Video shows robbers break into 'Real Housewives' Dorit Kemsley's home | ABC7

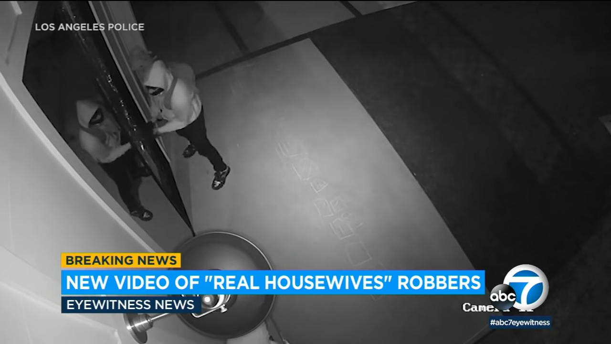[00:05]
It was a terrifying night for a star of the hit show as armed bandits stole thousands of dollars in valuables.
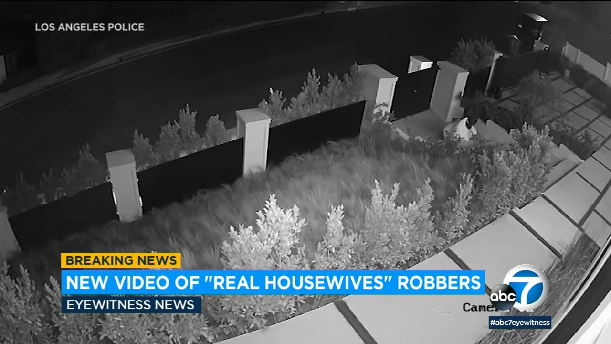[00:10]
Tonight, the LAPD releasing crystal clear new surveillance video that could help bring them to justice. Eyewitness News reporter Leanne Suter live for us in Encino with that late breaking new information.
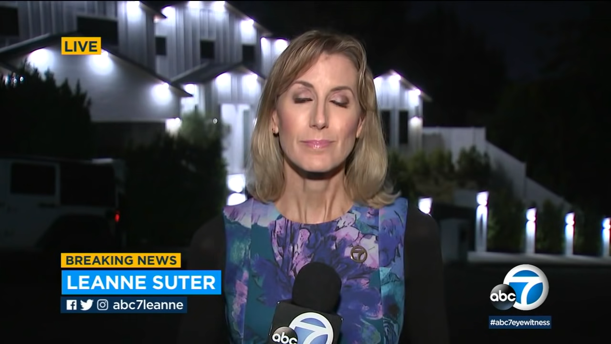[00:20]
Leanne. Mark, that's right. That surveillance video truly is crystal clear. All three suspects caught on camera. Cops certainly hoping it will be the break they need in the case. The brazen home invasion robbery of The
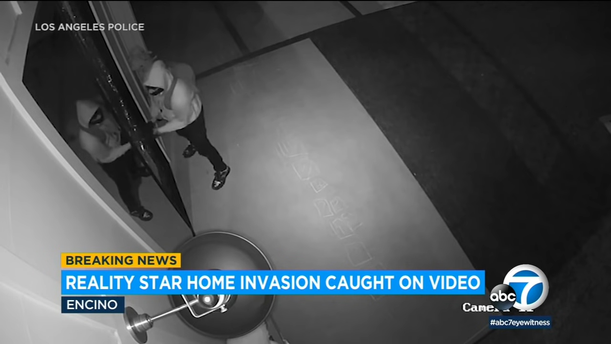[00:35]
Real Housewives of Beverly Hills star Dorit Kemsley captured on camera.
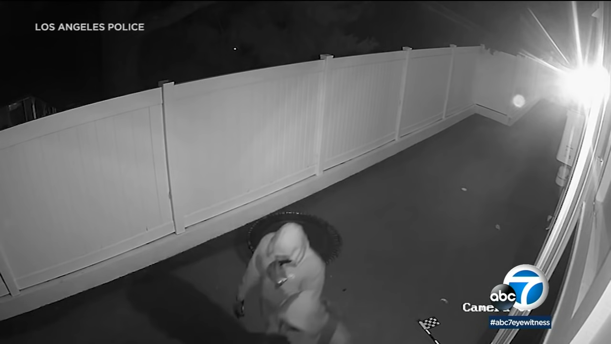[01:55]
One of the two suspects seen wearing a distinctive pair of
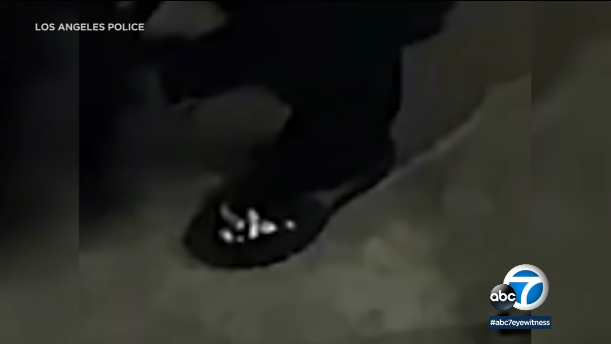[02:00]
fancy shoes in addition to the black hoodies and dark pants.
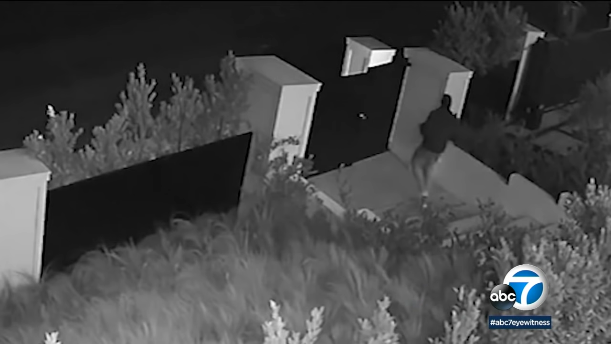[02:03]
A third suspect also seen leaving the home and then backing up the getaway vehicle. A black four-door pickup.